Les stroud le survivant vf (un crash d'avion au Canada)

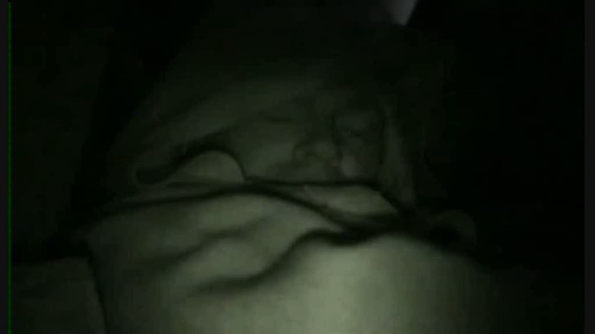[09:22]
le froid glacial des nuits d'hiver est une réalité incontournable c'est compliqué de devoir filmer en me concentrant sur mes conditions de survie
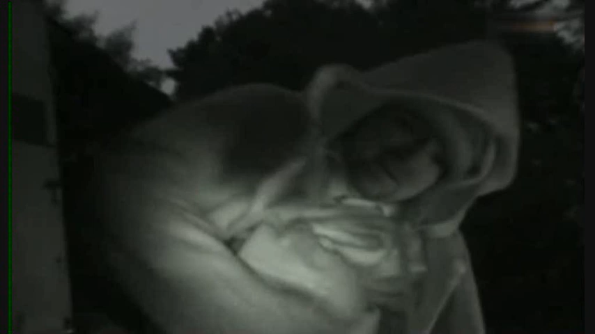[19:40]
je vous montre l'intérieur de mon abri même si ça paraît invraisemblable je me sens en sécurité
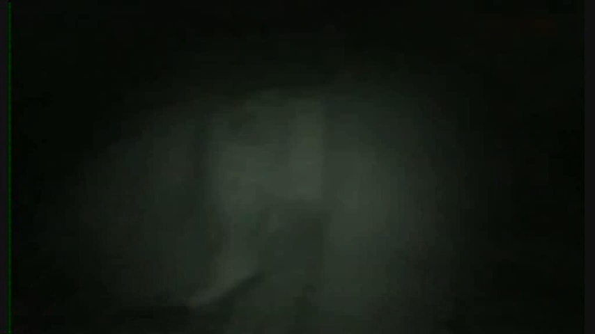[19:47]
dans ce cockpit d'avion malheureusement il fait froid
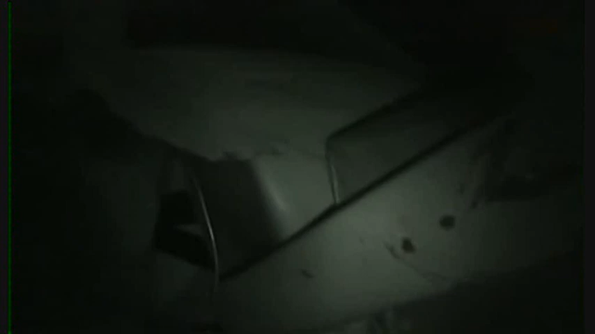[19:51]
mon feu est juste devant l'ouverture ce qui laisse pénétrer un peu de chaleur